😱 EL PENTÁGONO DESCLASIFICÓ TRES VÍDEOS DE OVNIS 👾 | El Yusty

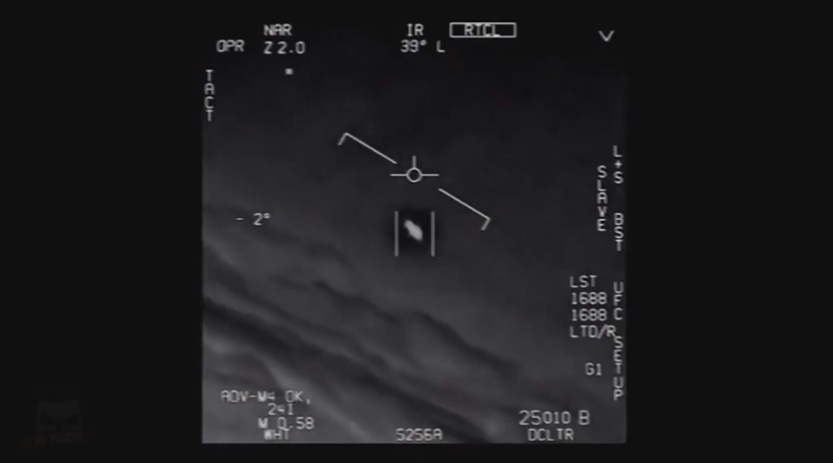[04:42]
We're all going against the wind. The wind's 120 knots to the west. Look at that thing, dude. That's not our LNS though, is it? It's not. That is the LNS, dude. Well, if there's look at that thing. It's rotating.
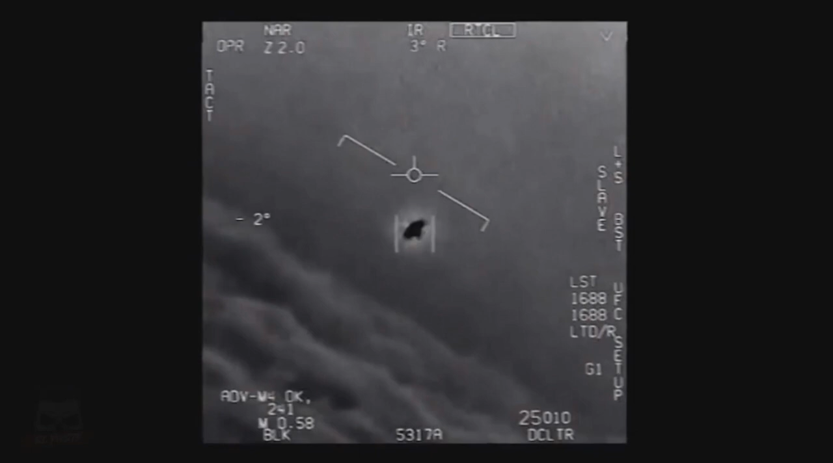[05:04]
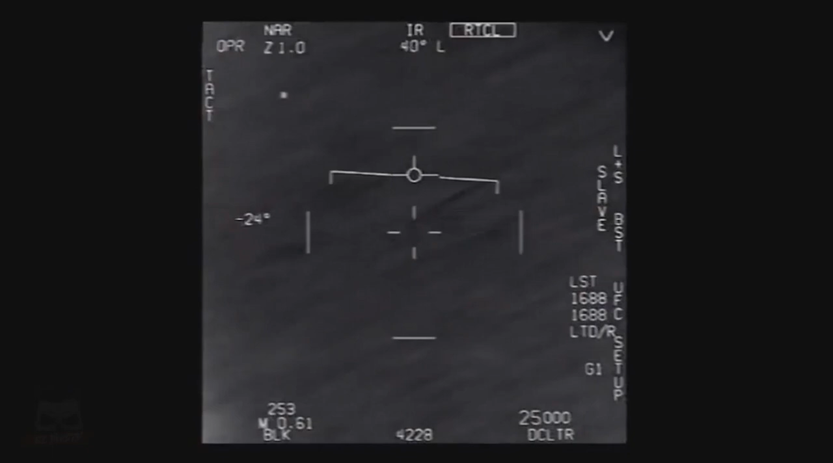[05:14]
Roger, Roger. Roger, there's some shooting in the back.
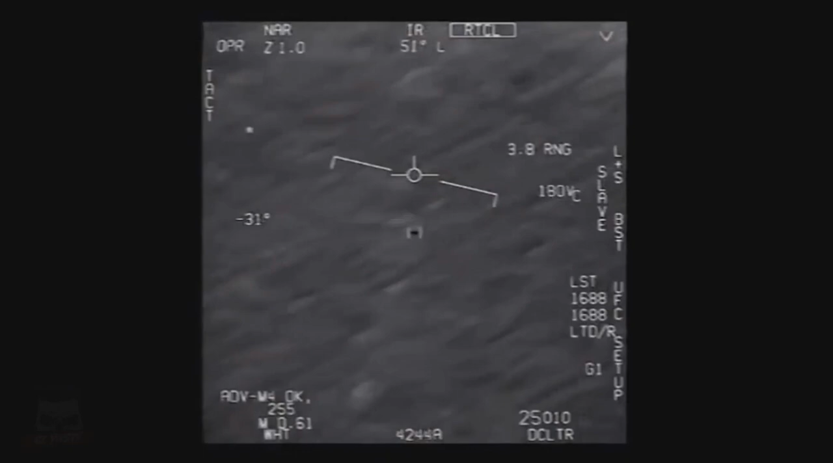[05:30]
Are you Fox moving car? No, I took an auto track. Oh, okay. Oh my gosh, dude. Wow. Look at that, man. Look at the track.